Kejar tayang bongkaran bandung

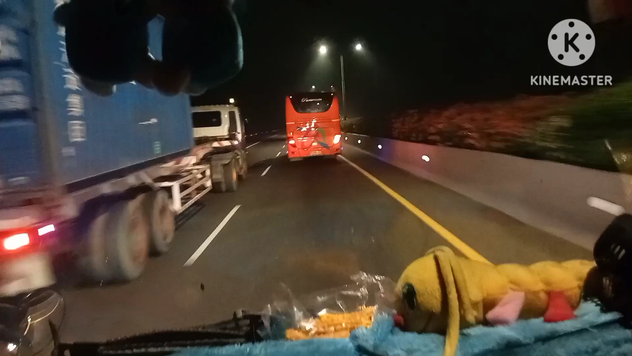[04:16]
Sekarang sudah di tol. Pada larang nih.
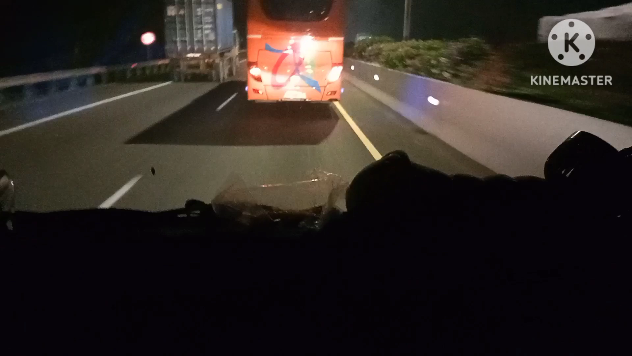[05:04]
Silau kan? Jadi kasih kendor pokoknya mah.